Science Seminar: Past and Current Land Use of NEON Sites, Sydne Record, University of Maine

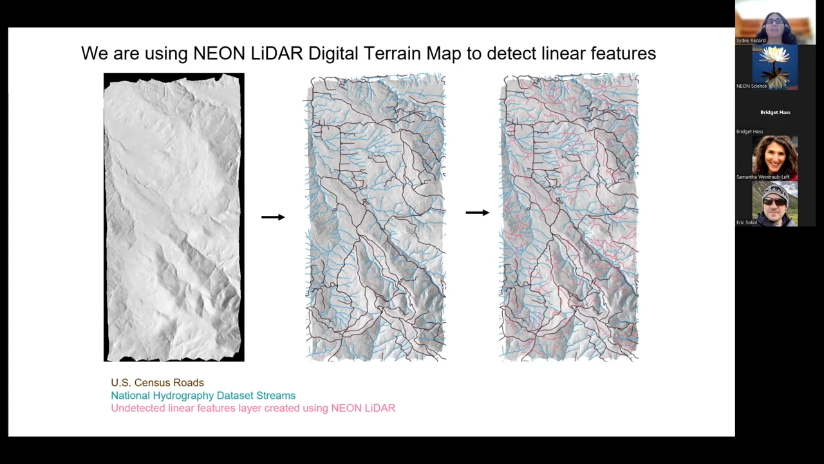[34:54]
you're able to capture shown in pink a lot of undetected linear features by looking at these high resolution LIDAR maps. And so just to give you a better sense of that, here is one of those areas zoomed in,